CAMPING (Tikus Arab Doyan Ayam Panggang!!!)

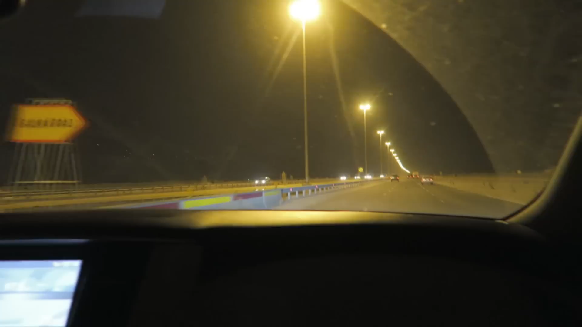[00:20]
The huge truck. This road is empty. This is the new portion of it. They open it, that's why they provide light. I think by the time you reach the Milky Way, we'll start rising. Then you'll forget about the tent. Yeah, this is the problem.
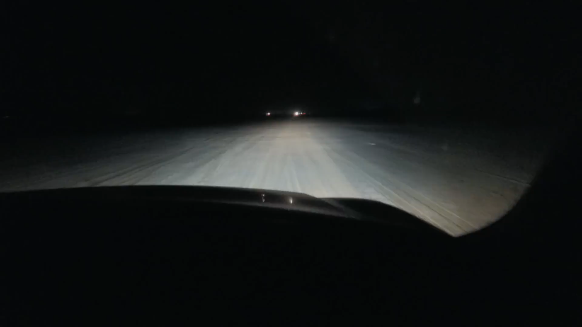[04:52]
Just like the other week. So jalannya berlumpur, guys. It's so muddy. So muddy, and the car is suffering. Sliding. It looks like flat though. Oh. Right. It looks like looks like nothing's going on out there. Looks like just normal, right? Yeah. But I should have gone from there, you know. But I don't know. I not expected to be like this.